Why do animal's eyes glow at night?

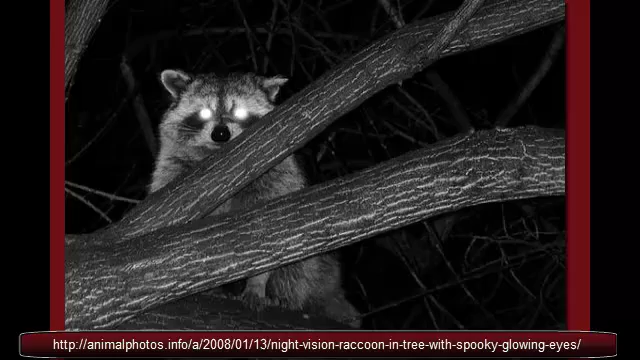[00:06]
Have you ever been out in the woods at night, shining a flashlight and seen a pair of glowing eyes?